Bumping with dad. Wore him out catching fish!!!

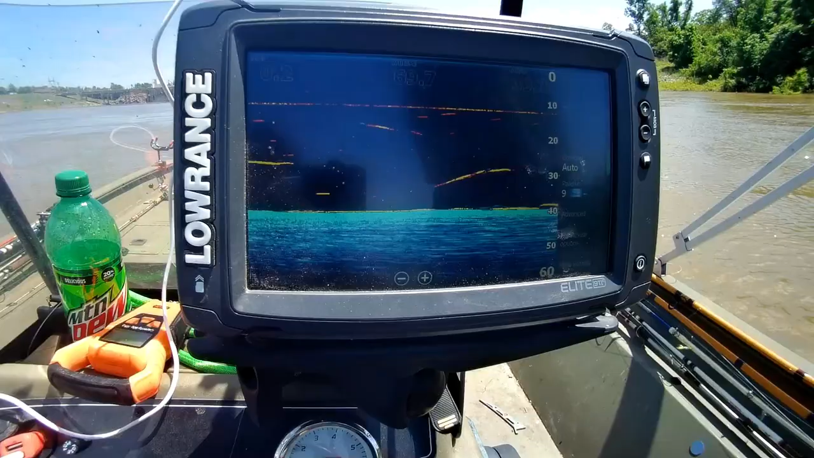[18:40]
Basically, what we're doing here, you can see the screen on my graph here. Now, right here where we're at, the bottom's flat.
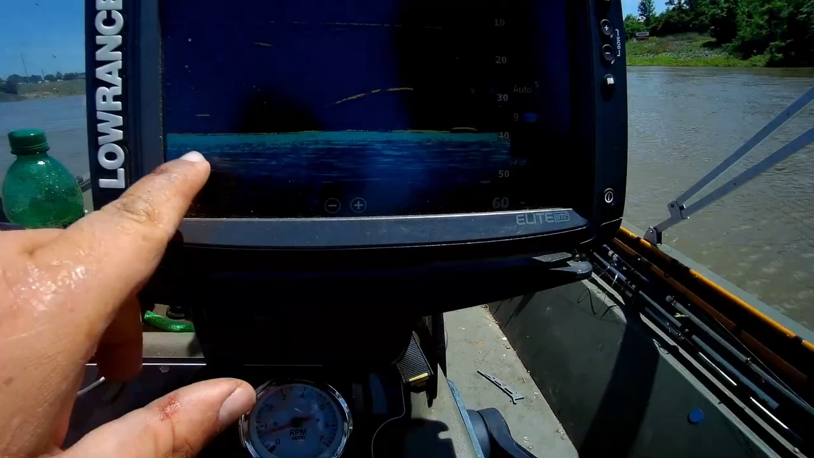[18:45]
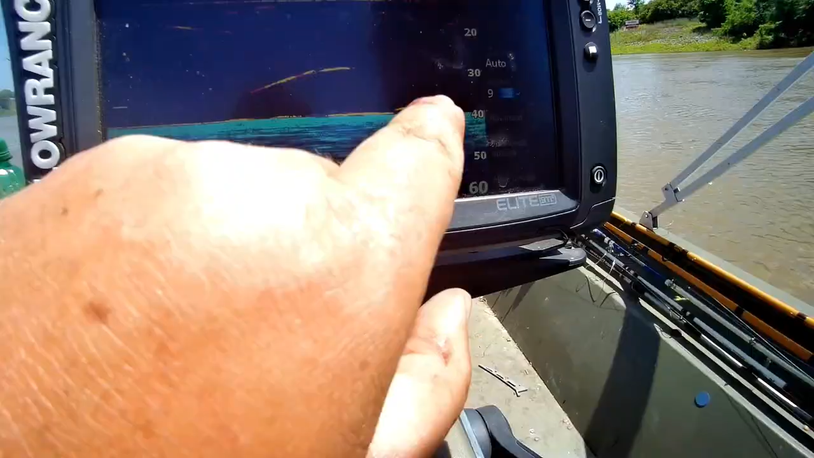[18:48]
But what we're doing, every now and then we come across these humps in the bottom,
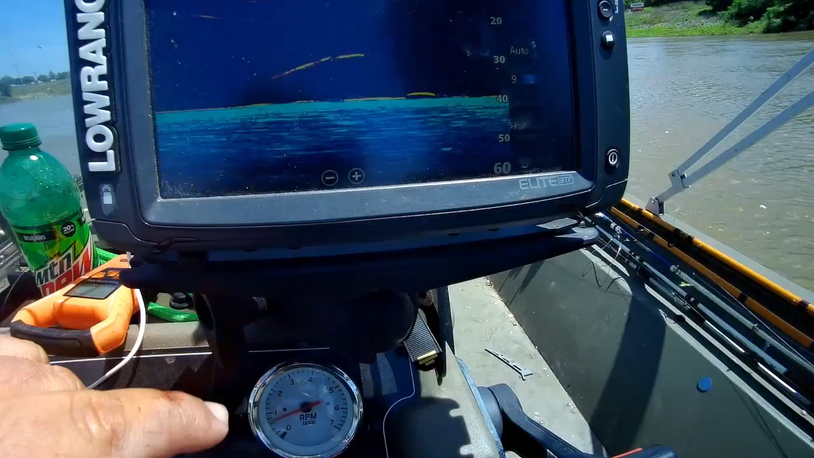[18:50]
and these fish are laying behind these humps, and we're just bumping over them, and they're biting when we get on those humps. On a nice one right here. Let's see.